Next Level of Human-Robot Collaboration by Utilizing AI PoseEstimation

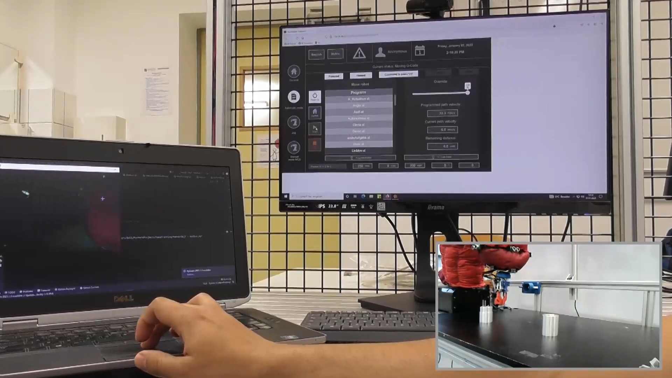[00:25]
automation studio and now I'm going to start tracking the robots with Python so as you can see I'm
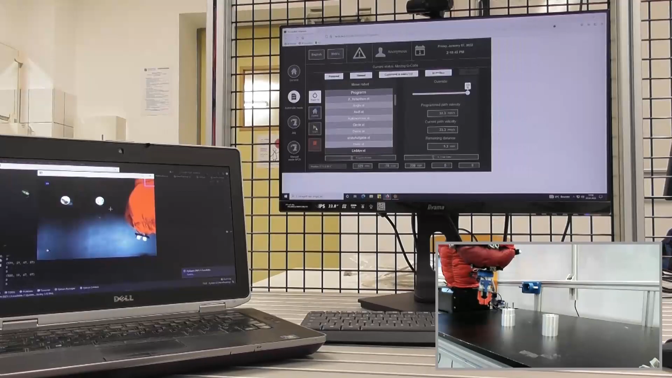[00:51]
when my hand gets closer to the tracker so that's the main idea I want to have the robot stop if my hand gets